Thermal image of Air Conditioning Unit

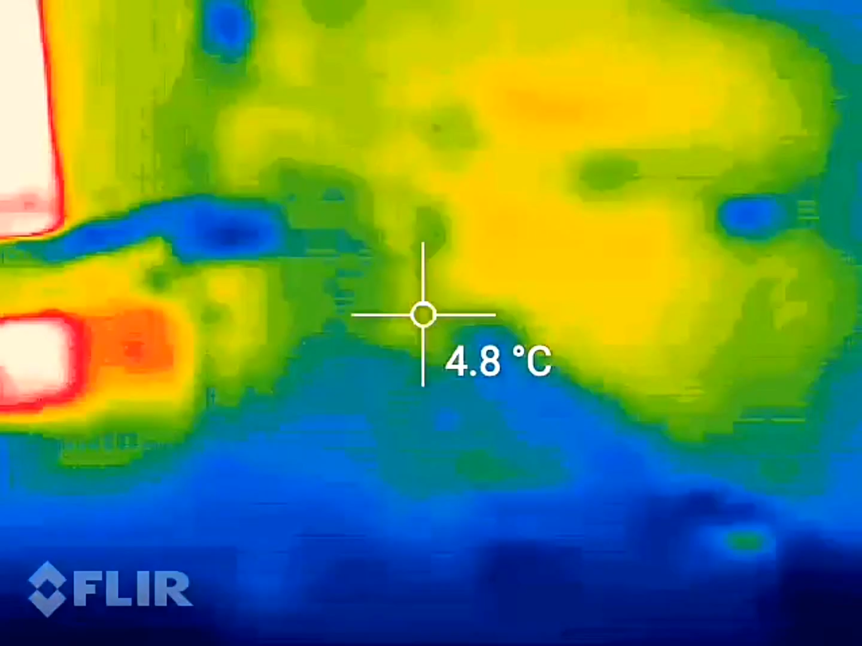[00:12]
On screen: spot 4.8°C
I came around to check out my heater box, which is right here,
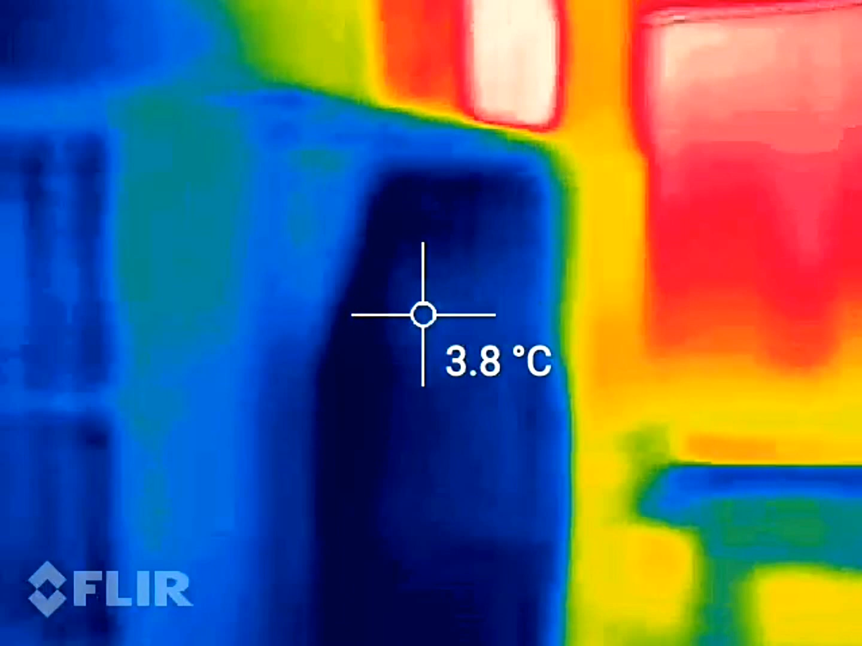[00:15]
On screen: spot 3.8°C
which is actually, for a heater,
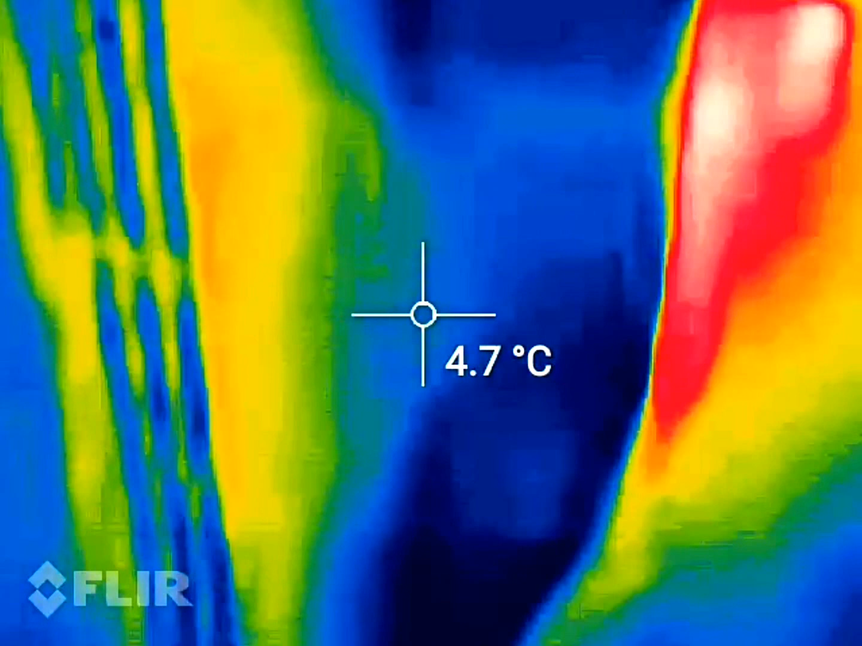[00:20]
On screen: spot 4.7°C
I thought it would be a little warmer, because
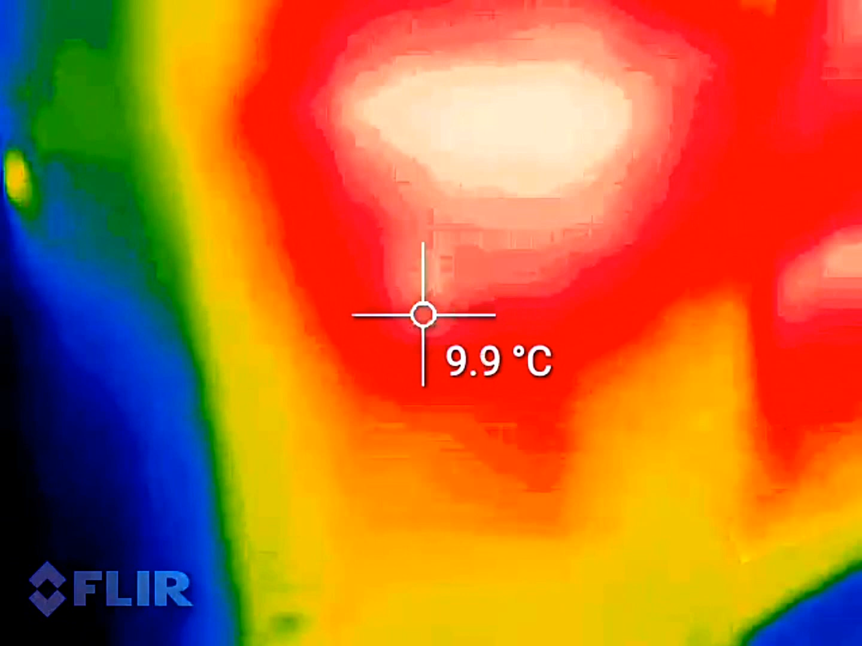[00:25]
On screen: spot 9.9°C
that is the actual heater,
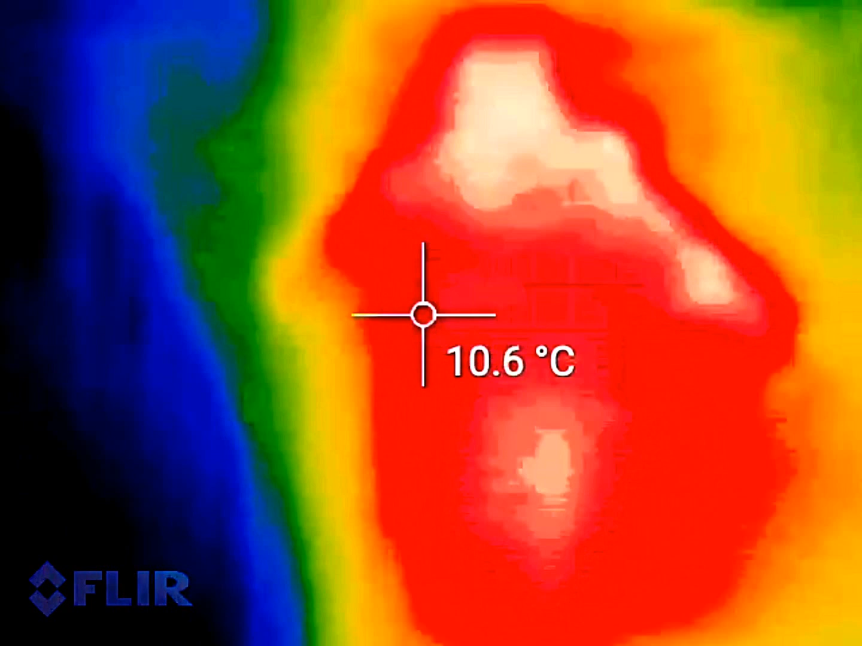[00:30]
On screen: spot 10.6°C
but it's not hot at all compared to, for example, the glass in the house.
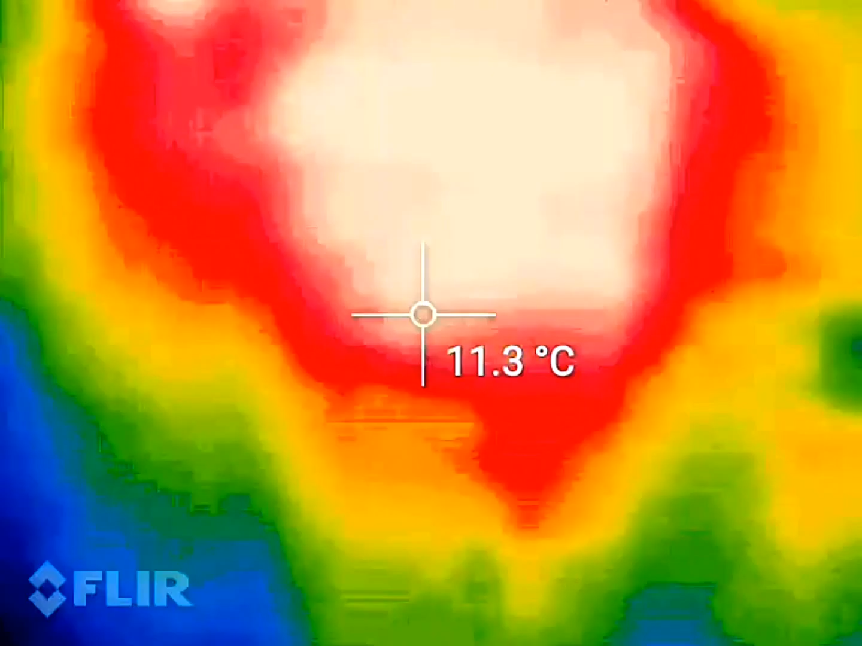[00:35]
On screen: spot 11.3°C
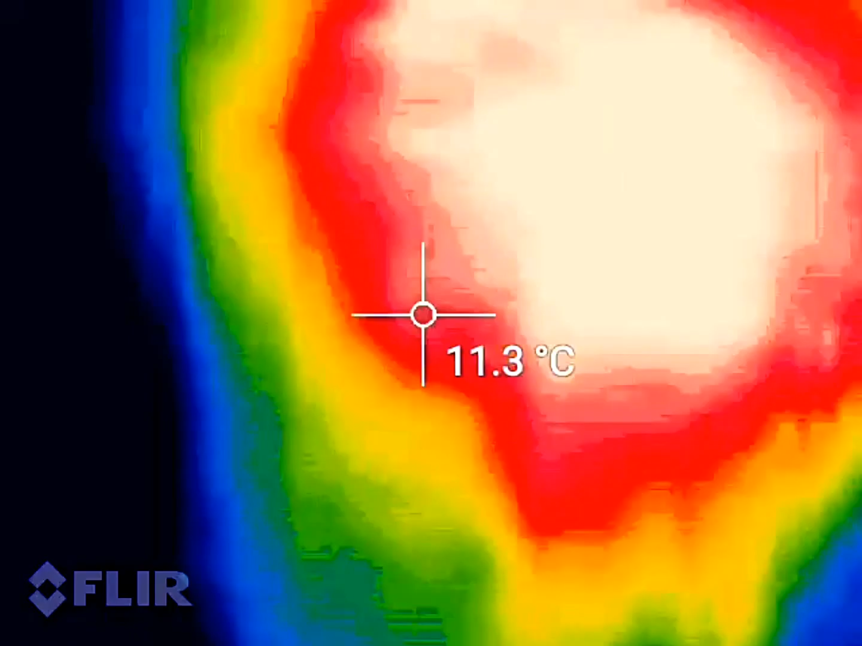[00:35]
On screen: spot 11.3°C
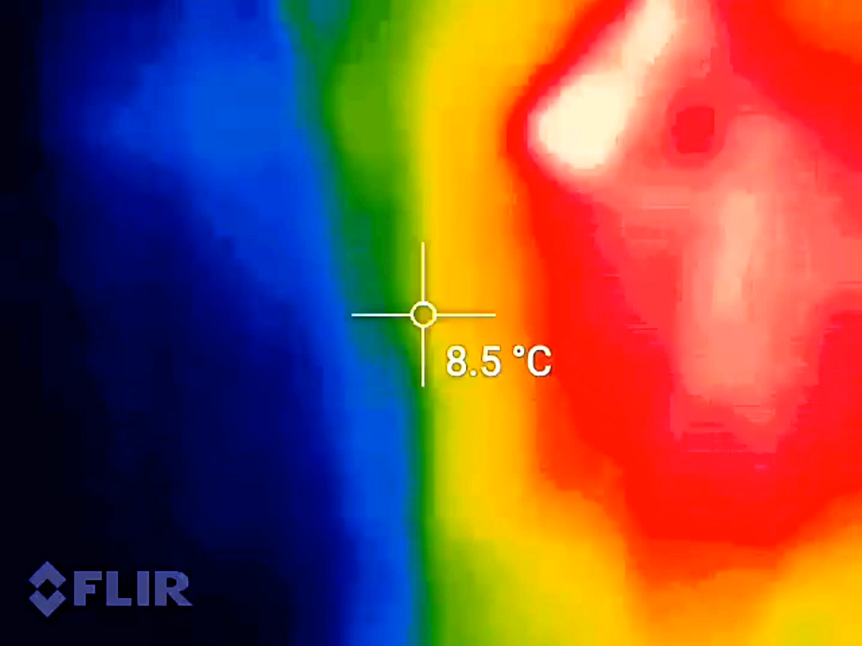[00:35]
On screen: spot 8.5°C
The heater is not putting out any heat. It's actually probably good in summer, like this is the vent right here where my hand is.
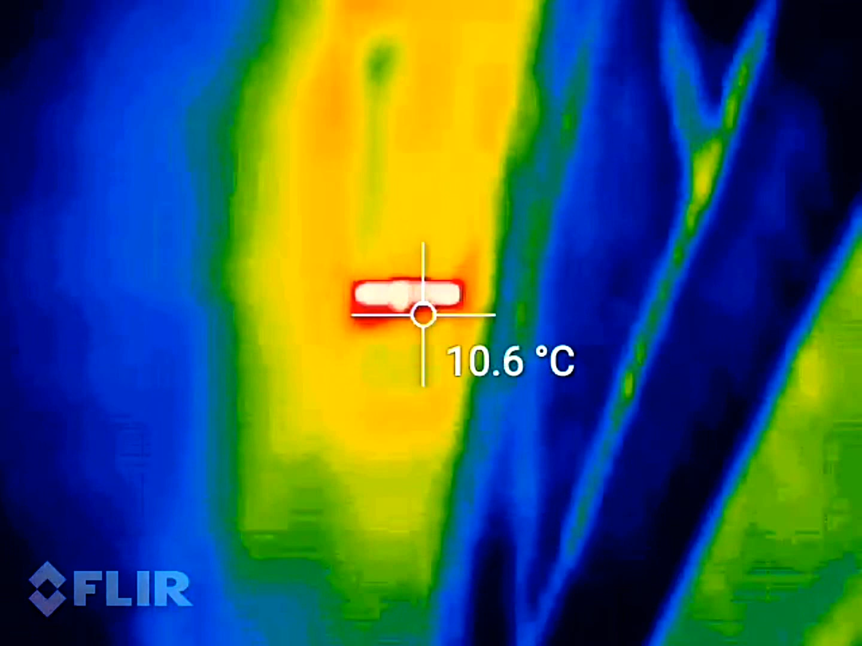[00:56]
On screen: spot 10.6°C
the only thing you can see that's warm is a pipe there, which I can't even see in the dark.